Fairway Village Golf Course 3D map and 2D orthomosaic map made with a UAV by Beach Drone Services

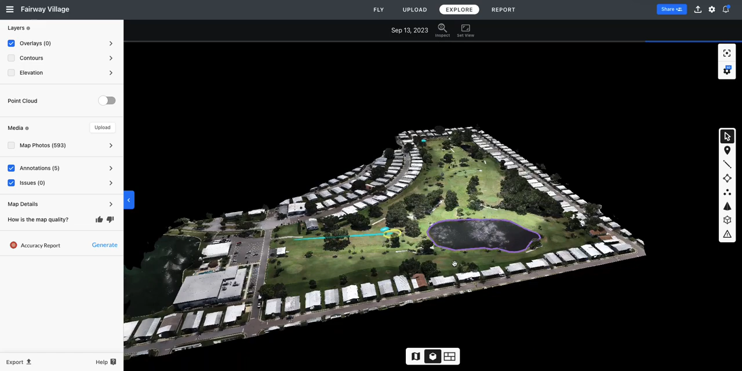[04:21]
at some things in different ways and when you come in here now and click on this line where we had that elevation
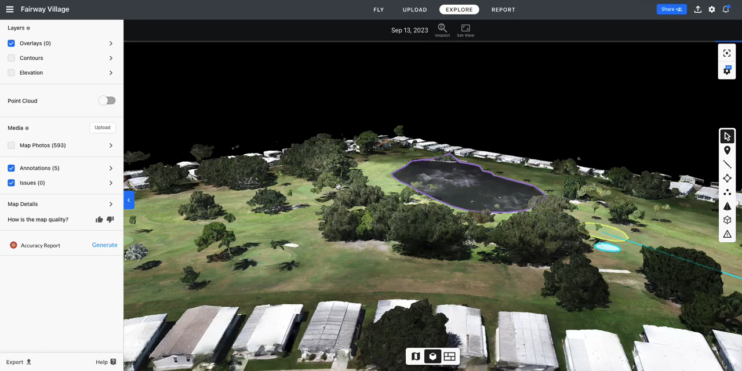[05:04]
fly around your golf course and look at it from any angle you want and map your holes like this I would kind of like to do this square off the tee box have the measurements
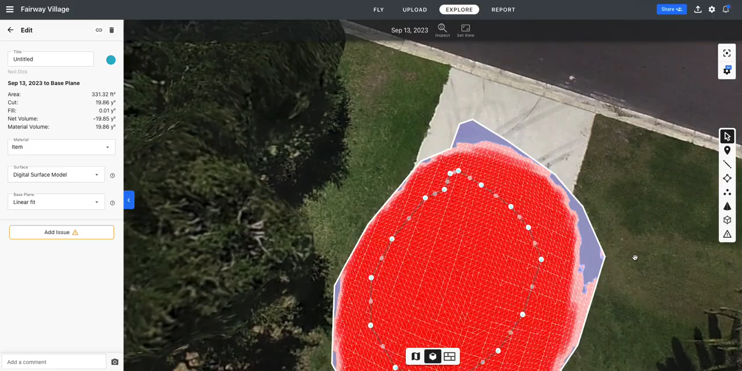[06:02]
it actually builds a three-dimensional model of that surface area that I selected
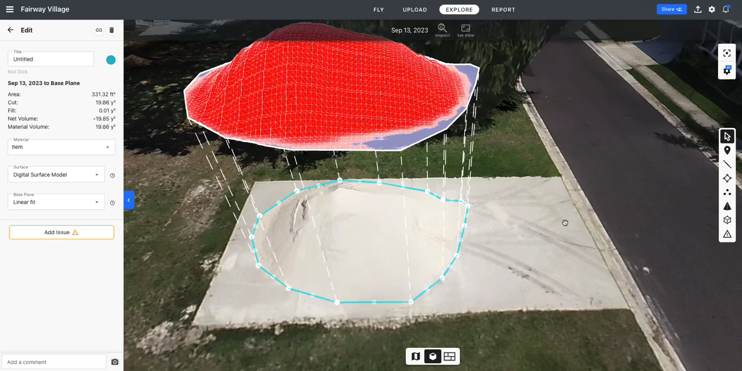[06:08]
a really accurate one and then it comes in and tells me that I have 331 square feet or 19.86 square yards of sand I was telling you that a 20 yard you know a dump truck that when you order a dump truck load full of sand they bring you 20 yards well you got 19.86 yards there maybe a little bit of wind erosion or something or some of the spillage out to the sides that account for the rest of it but
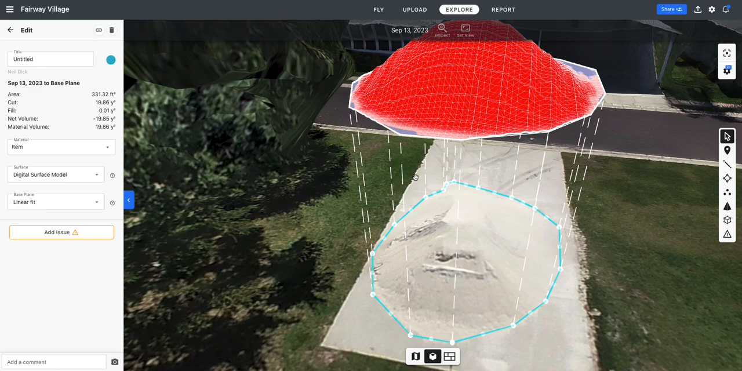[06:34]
pretty accurate so I wanted you to see that I wanted you to just see the
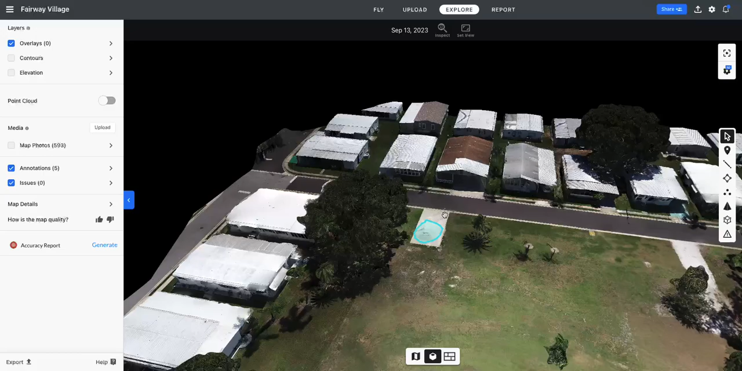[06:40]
three-dimensional map because it's awesome and I went ahead and did this area too just because you can see that it gets a little funky under overhangs
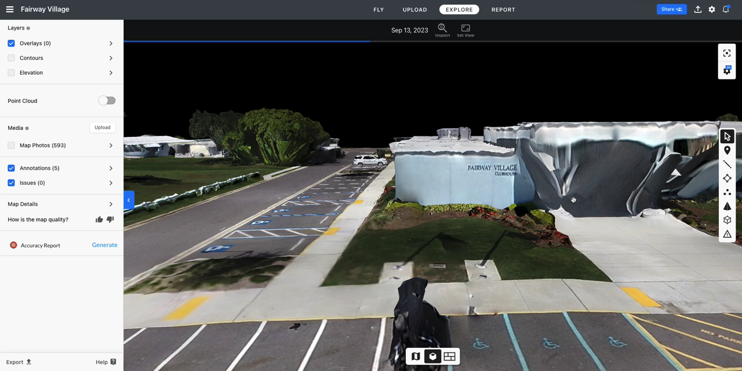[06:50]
it gets really good resolution on things that it can see but when it when
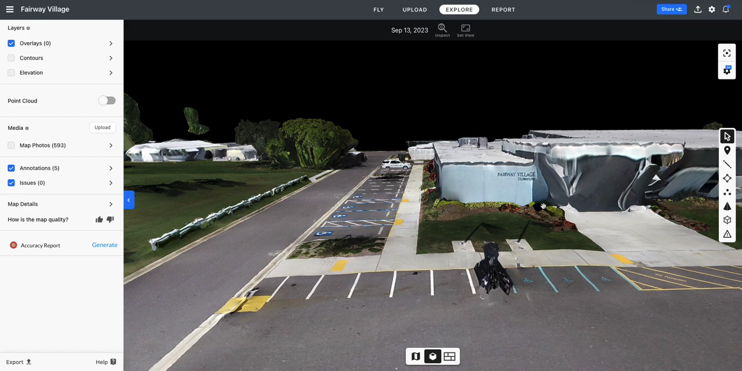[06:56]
you have an overhang where you know the drones up here and can't really see it it gets a little funky but other than that it really does a pretty good job of modeling the world exactly as it
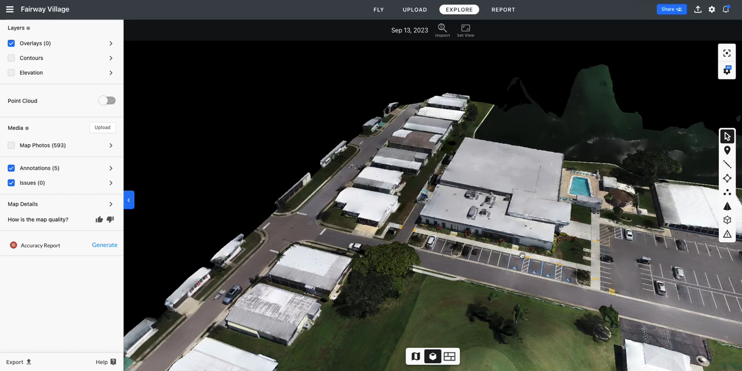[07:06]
is water excluded as you can see there but interesting